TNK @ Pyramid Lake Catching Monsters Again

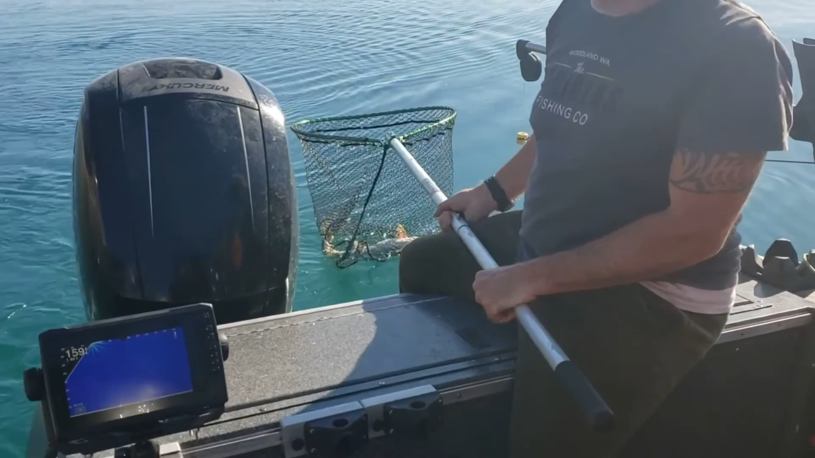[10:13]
That's a nice fish. It wasn't fighting that hard. It was just like, wow. Coming slowly. Very close to 10 pounds.